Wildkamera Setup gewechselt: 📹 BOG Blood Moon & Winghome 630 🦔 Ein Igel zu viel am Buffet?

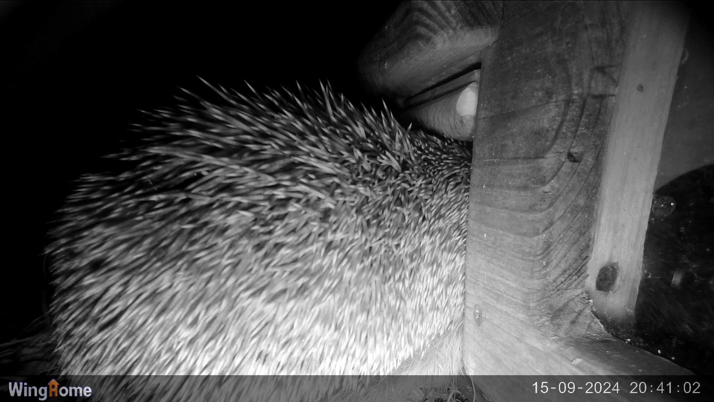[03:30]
Aber ach nee vielleicht hat er erkannt, dass er schon so viel hatte, dass er Sorge hat, wenn er jetzt wieder rein geht ins Igel Futterhaus, dass er da stecken bleiben könnte. Einen solchen Zustand, den hatte ich tatsächlich im letzten Jahr, wo einige sehr satt und fett gefressene Igel doch Schwierigkeiten hatten, den engen Gang zu betreten bzw.
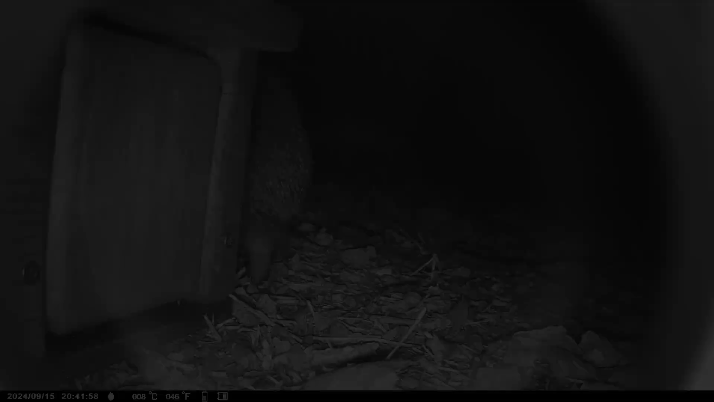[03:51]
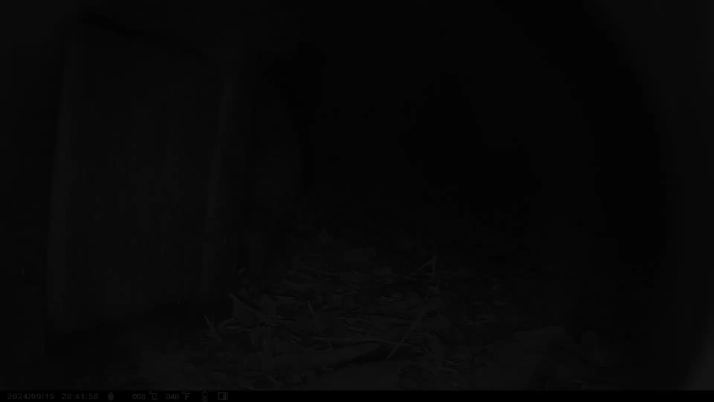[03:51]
zu verlassen. Ja und wieder ist Nachbars Katze vor da und riecht natürlich auch was hier los ist und denkt vielleicht bleibt ja irgendwas über.
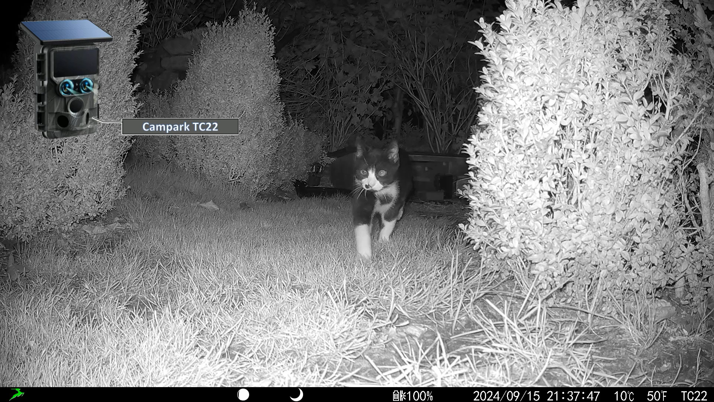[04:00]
Vielleicht fällt ja ein Happen ab, aber sie scheint recht schnell erkannt zu haben, dass sie hier nicht erbeten ist bzw. am Buffet nichts für sie abfällt. Also geht es wieder weiter. So sieht es aus. Ja diese Aufnahme ist jetzt zum Beispiel die Birkblad Moon, eine sehr teure, ich möchte fast sagen professionelle Kamera,
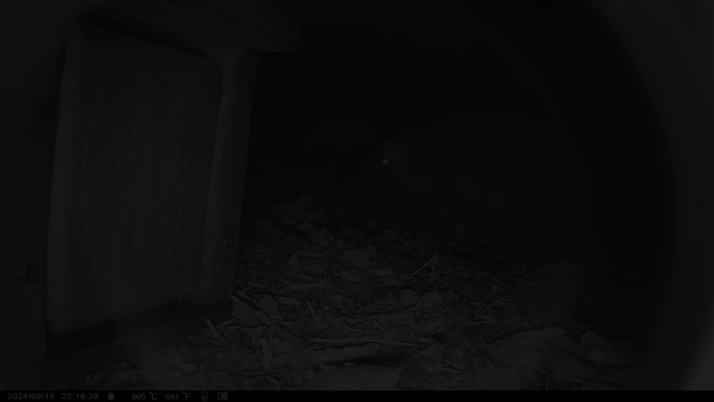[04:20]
die auch recht gut Audioaufnahmen erzeugen kann und auch das Videobild ist recht gut. Ein bisschen stören für meinen Geschmack ist das enge Sichtfeld, aber das kommt ja immer auf den Anwendungsfaden an. Ja und hier auch genau, will ich auch noch erwähnen, die Wing Home 630 habe ich hier erstmalig mit Nahlinsen bestückt und ich muss sagen,
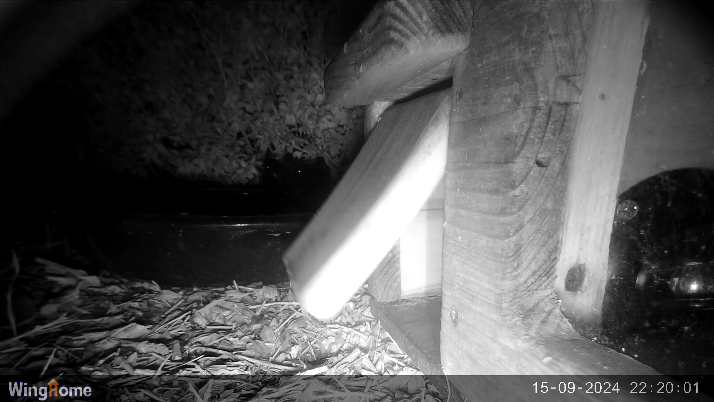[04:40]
nach etwas ausprobieren, bin ich ganz zufrieden mit dem,
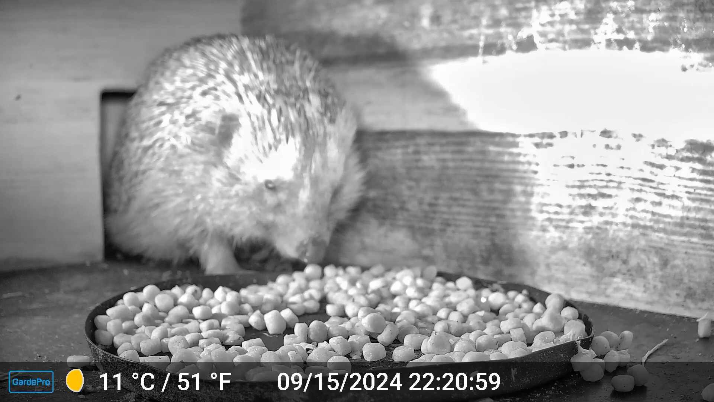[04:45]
was sie da am Eingang an Aufnahmen macht, kombiniert mit einer Nahlinse plus 4 Dioptrien.
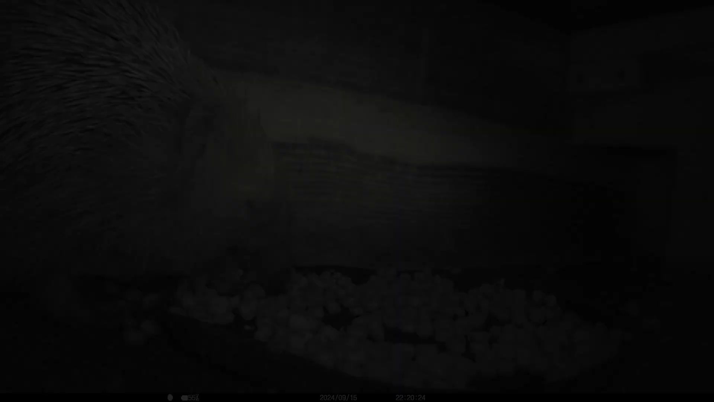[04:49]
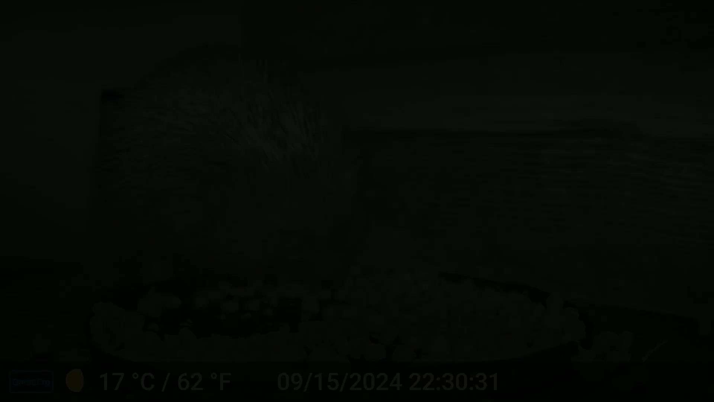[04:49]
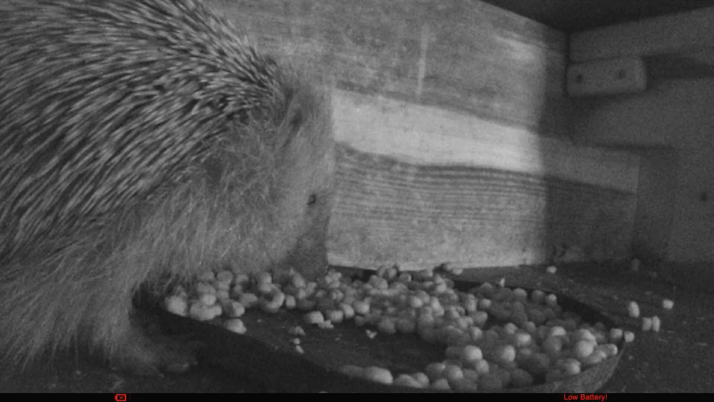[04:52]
Ja, jetzt ist es so, die eine Kamera, die Victor HC-100 hat hier schon an Energie gelassen, sie hat nur 4 Batterien, schräg schräg vier Akkus im Batteriefach und da ist die Reichweite dann doch ein wenig beschränkt, aber das muss man einfach wissen und so muss man dann halt regelmäßig kontrollieren und die Akkus tauschen. So tue ich das dann eben auch. So, jetzt merkt aber dieser Igel hier, dass sich etwas abspielt. Da kommt offensichtlich ein weiterer Gast ans Buffet. Ja, so ist es, oder?
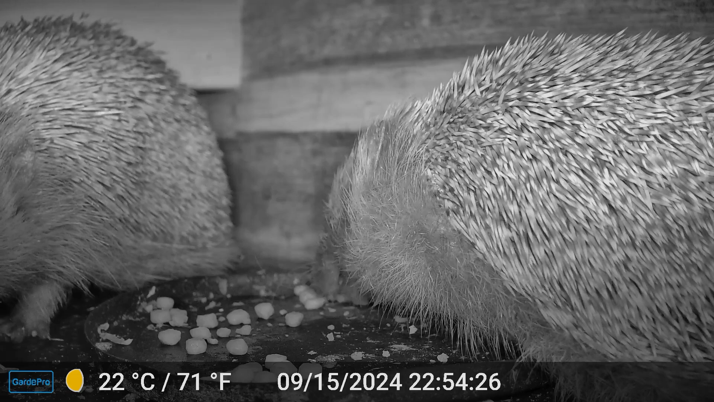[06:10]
dass beide den Magen sich vollschlagen können. Jetzt scheint aber der erste Igel dann doch irgendwie die Falzendicke zu haben. Entweder fühlt er sich zu sehr auf die Pelle gerückt oder aber er ist satt, man weiß es nicht, oder er ist doch noch unschlüssig, was er denn soll. Also auch in Verteidigung proaktiv in der Tacke geht er nicht. Also versucht er hier wohl jetzt ganz vorsichtig sich unbemerkt vorbeizuschleichen und vermutlich das Restaurant zu verlassen.
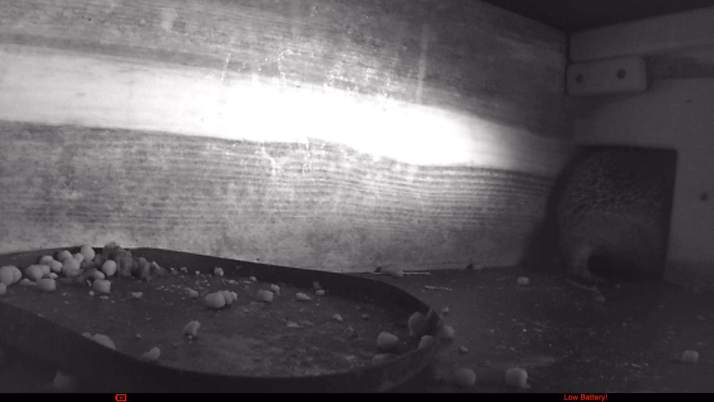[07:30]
sind dann eben Tiere, die das nicht genießen sollen, Katzen, Ratten. Und dafür muss ich sagen, sind vor allen Dingen auch die Igel-Klappen erfolgreich. So, der erste Igel sitzt noch am Trog, genießt noch an der Bar ein Schlückchen und stellt fest, hu, ich bin bemerkt, da kommt noch jemand. Ich gehe mal lieber. Ja, und das war auch gut, dass er sich geduckt hat.
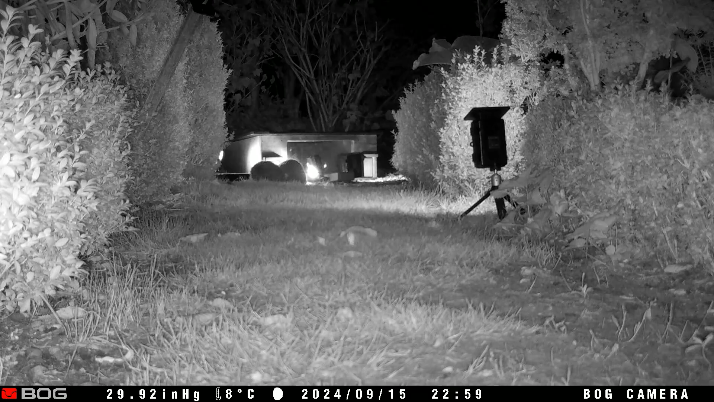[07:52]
Zusammengerollt wird er jetzt wie so ein Medizin-Ball durch die Gegend geschoben. Der zweite Igel ist eindeutig angriffsfreudiger und kullert jetzt nochmal den ersten Igel ein wenig durch die Gegend.